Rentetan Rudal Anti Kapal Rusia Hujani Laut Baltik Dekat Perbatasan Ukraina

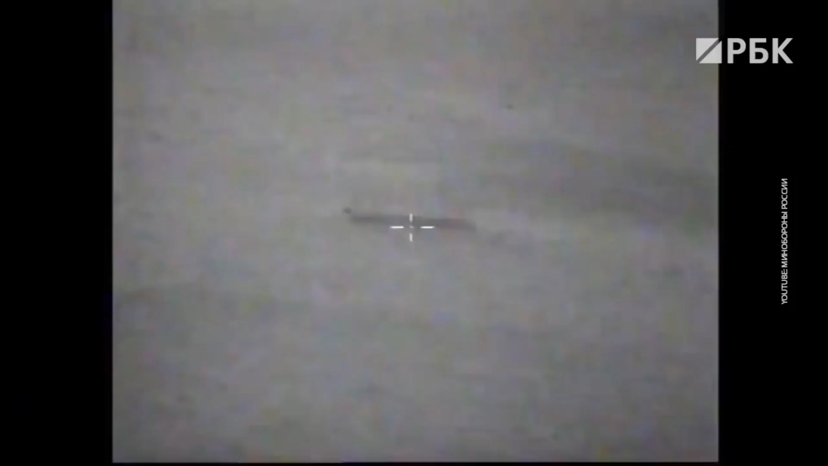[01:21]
Pesawat tempur andalan militer Rusia melakukan serangkaian uji coba pengaboman di sekitar Laut Hitam dan Kutub Utara.